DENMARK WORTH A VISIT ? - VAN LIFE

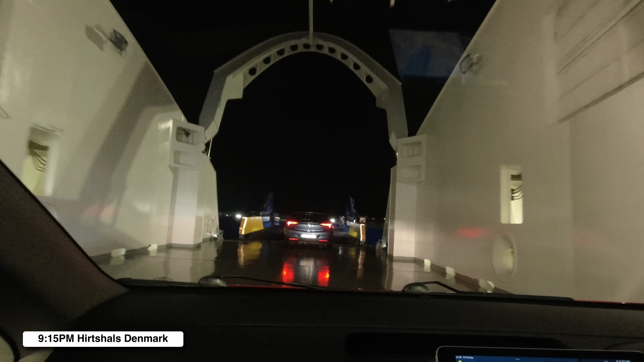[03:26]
Hello, Denmark. Looks like they've had some rain here.
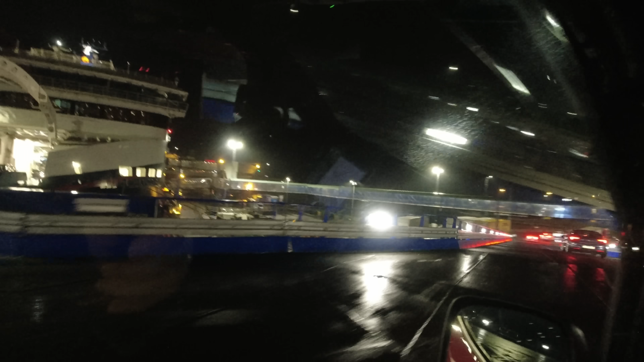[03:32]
Still getting it, isn't it? Still raining.
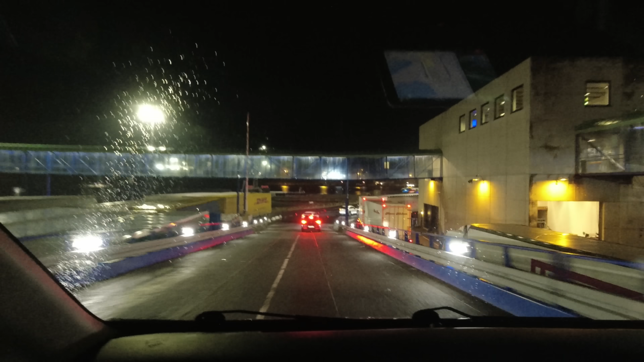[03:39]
Hope you haven't gone round full circle, because it looks very much like Norway. Yeah.
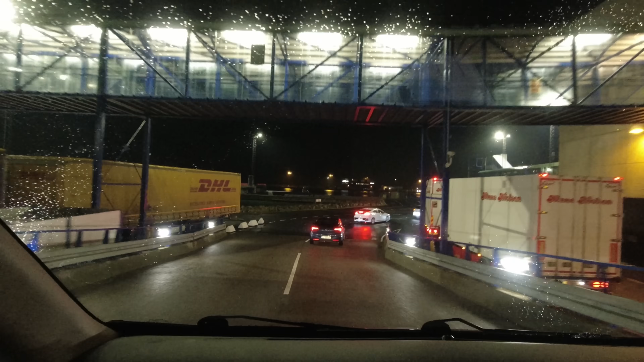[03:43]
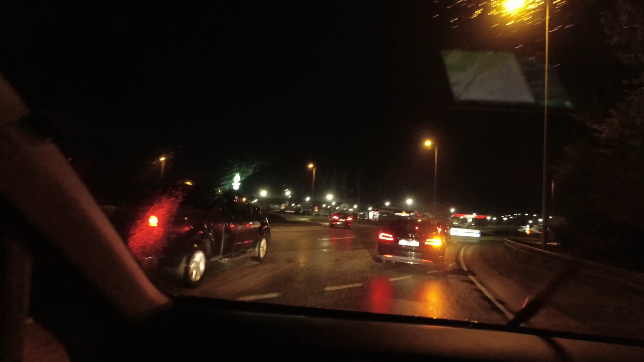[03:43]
So you got third exit. One. I can count, but having a co-pilot really helps. Two. When you're brand new in country. This one. Deer. Shout for deer. End of no overtaking.
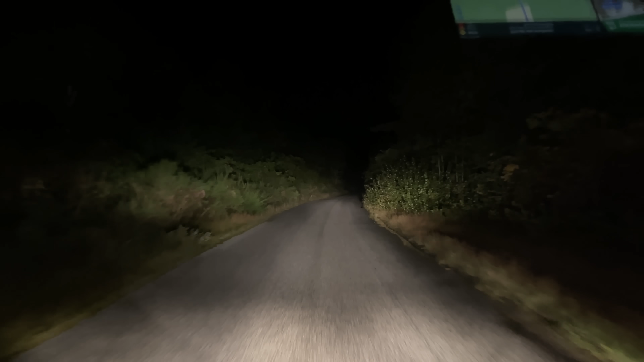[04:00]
It's late, so we're just going to make do with a park for night location tonight.